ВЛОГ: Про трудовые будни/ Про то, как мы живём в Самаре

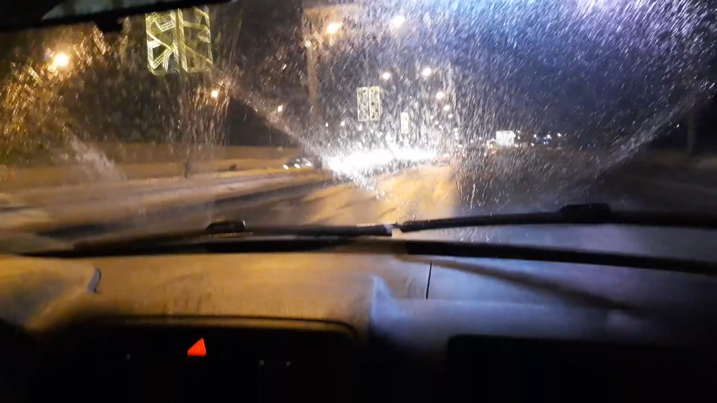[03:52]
сказать? Самара ночью. Прекрасно. Особенно Московское шоссе. Ты лучше сними там на мензаводе. Сейчас будем подъезжать?
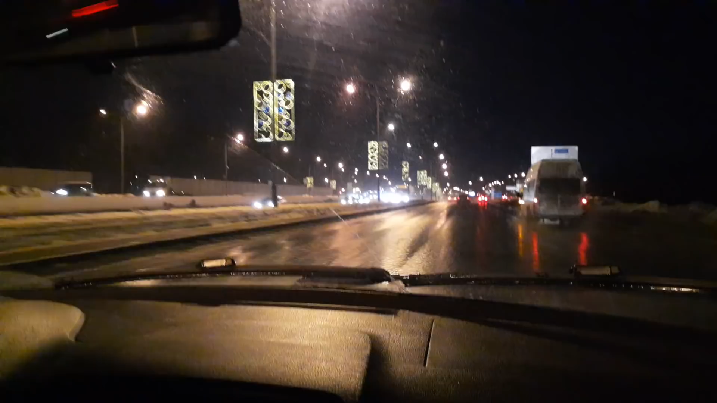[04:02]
На мензаводе снимал. Там на деревьях такие штуки навешаны. Ничего не стоит. Типа гирлянда. Я имею в виду Московское шоссе. Ваня. Едет. Это меня пародируешь, что ли?